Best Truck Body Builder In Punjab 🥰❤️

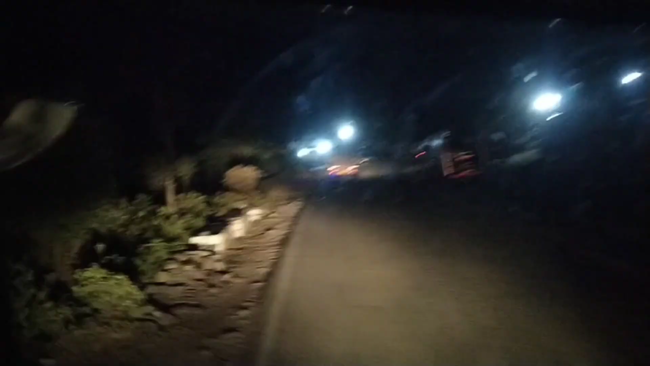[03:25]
और यहाँ लेफ्ट साइड में देखो पूरे पहाड़ पे आग लगी हुई है, ये देख रहे हो।